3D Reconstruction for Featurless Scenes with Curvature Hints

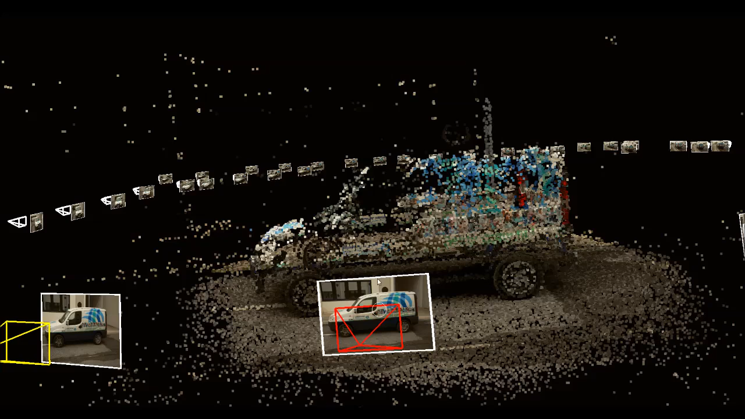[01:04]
As you can see, thanks to the fact that our GraphCat model considers both pixel-to-pixel and vertex-to-pixel links,
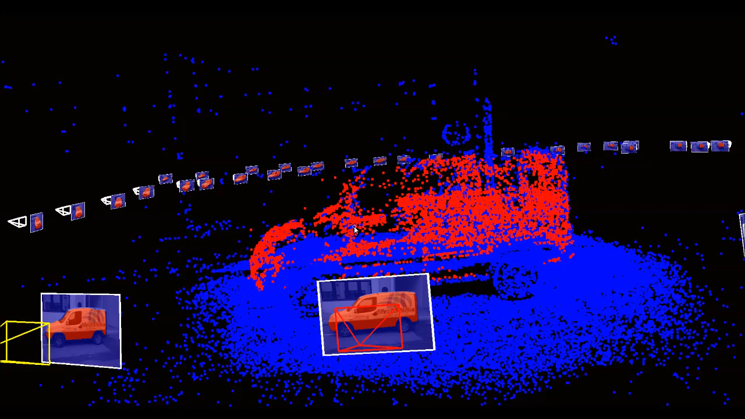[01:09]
the selection performed on one picture is automatically propagated to those covering the same region in different images.
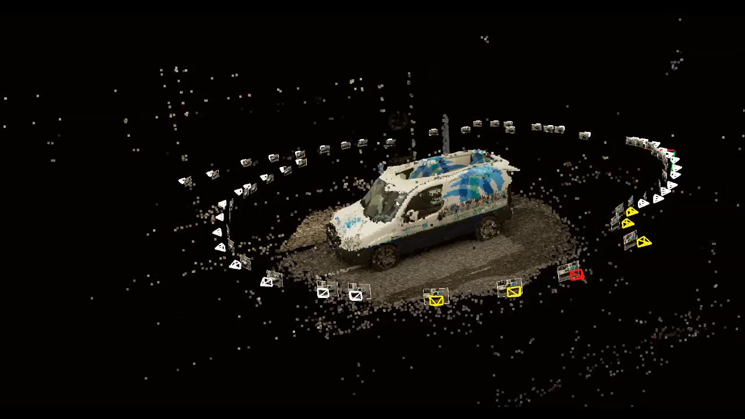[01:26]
Once the foreground part of the scene has been selected, our system computes an initial depth map for each camera by thin-plate interpolation of the known depth values.
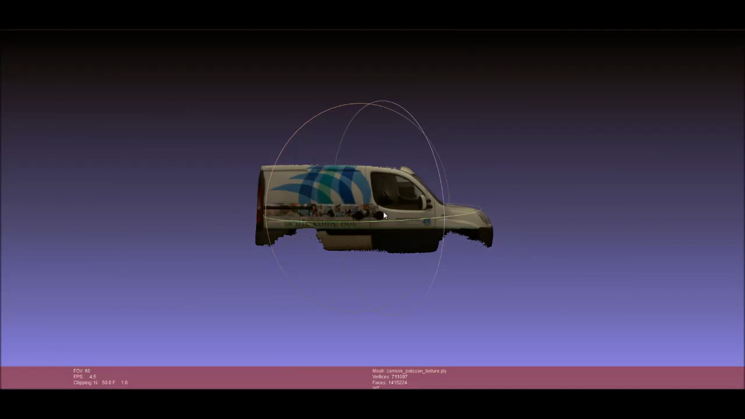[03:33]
As a final step, we projected the initial photographs to create a textured model.